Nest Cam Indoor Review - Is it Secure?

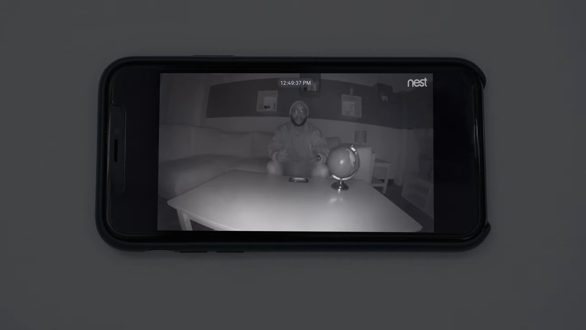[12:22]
While it may not be the best night vision, the eight infrared LED sensors do a good job of picking up what's going on. In addition, they can integrate with the Philips Hue to actually turn the light on when it detects motion. Of course, you've got the digital zoom with the little aggregate picture in the left-hand corner.
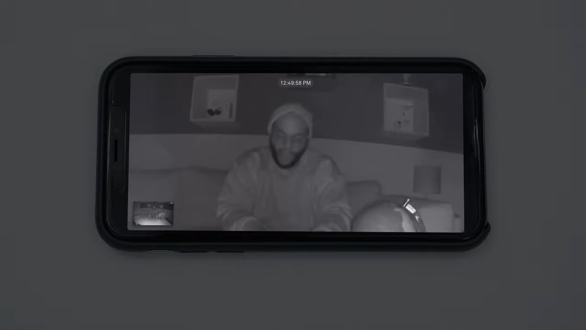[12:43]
It works pretty well. You can see what's happening here.
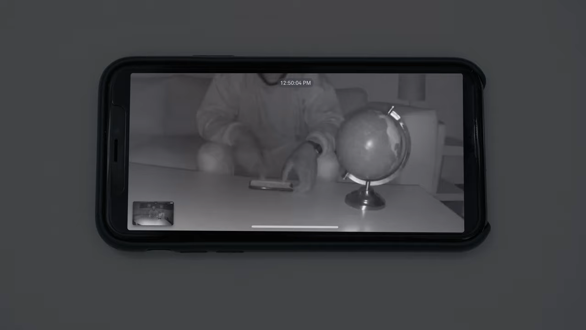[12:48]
I'm using the pan and the zoom, and we can go in on our globe and see what's happening.
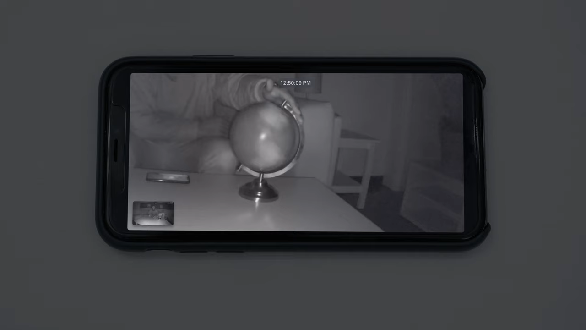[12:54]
It's picking these shots up pretty well. We're on Australia. Overall, we like the night vision on the Nest Cam Indoor.